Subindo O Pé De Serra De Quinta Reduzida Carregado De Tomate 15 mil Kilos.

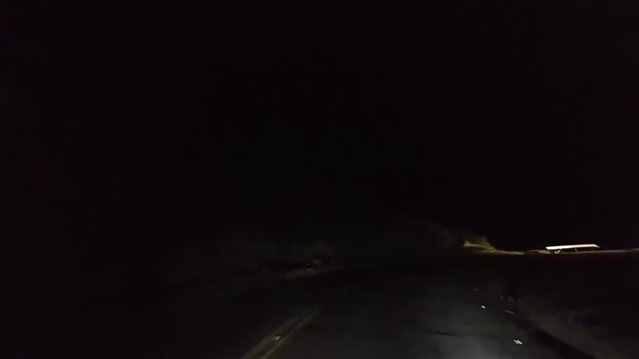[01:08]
Não tem pra onde correr. Toda vez que eu tô numa quinta reduzida eu lembro do Serra dos 90. Olha o ar de rio quebrado aí, vestígios de acidente. Tem caminhão que tombou descendo. Por enquanto ainda tô subindo de quinta reduzida. O carrão, graças a Deus, sobe bem pra caramba.